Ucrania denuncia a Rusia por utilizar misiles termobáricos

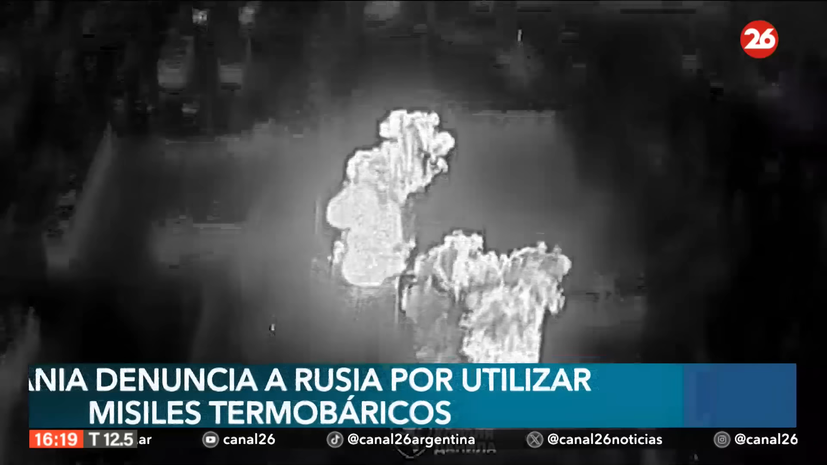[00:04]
Ucrania ha dicho que Rusia está utilizando cohetes termobáricos en sus ataques contra la ciudad de Chasiv-Yar, una ubicación estratégica que podría permitir a las fuerzas rusas avanzar más en la región de Donetsk. Las imágenes publicadas por la 24ª Brigada Mecanizada Independiente muestran explosiones en un barrio residencial cerca de una iglesia en Chasiv-Yar. Soltensepek se refiere al TOS-1, un lanza a cohetes múltiple con capacidad termobárica utilizado por Rusia desde su invasión de Ucrania en el 2022.